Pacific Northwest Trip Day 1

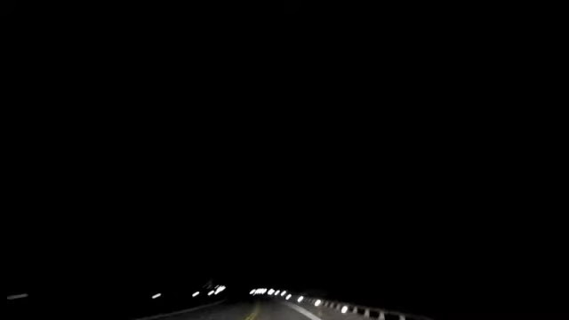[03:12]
And awesome. Yes. So... Turn off the lights, bro. Or don't. That's not cool. Yeah, but I think I'm going to look outside the camera. Stupid hairpin turns. I just want to go straight again. But wow, the trees. But man, look at that tree. We are in the Redwood Forest. Yes, we are. And these trees are ginormous. They are ginormous. The video is blurry. There we go.
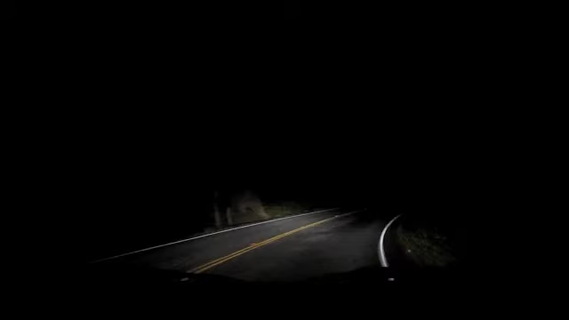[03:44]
Wow. No more hairpin turns. So, it was a long and fun day.